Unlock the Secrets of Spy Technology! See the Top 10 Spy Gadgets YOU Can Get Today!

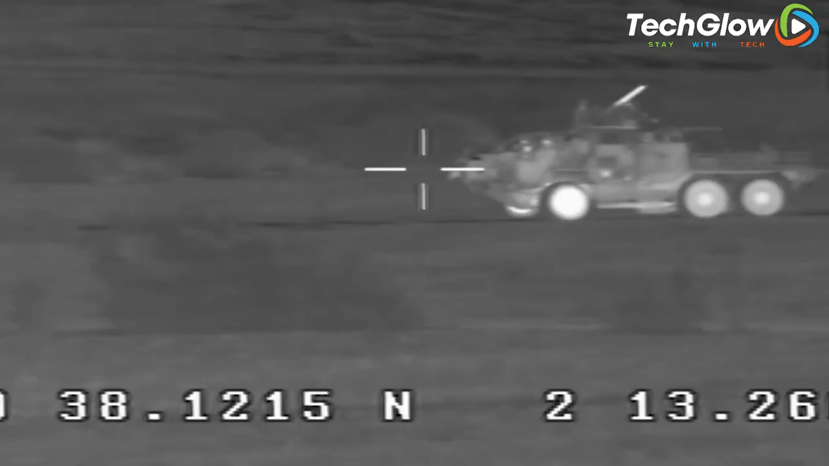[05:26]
Thermal imaging systems are essential for many shooters, and this model is no exception.
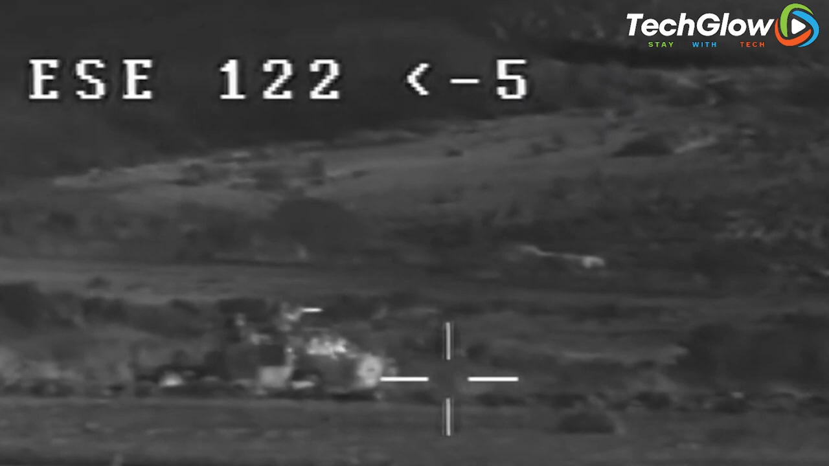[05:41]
The viewing angle is 40 degrees, and customers have praised the quality of images
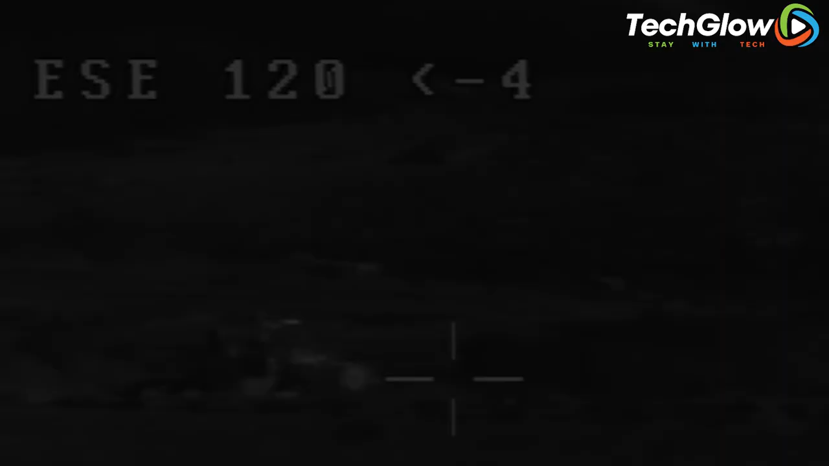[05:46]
thanks to the XTI technology and digital zoom.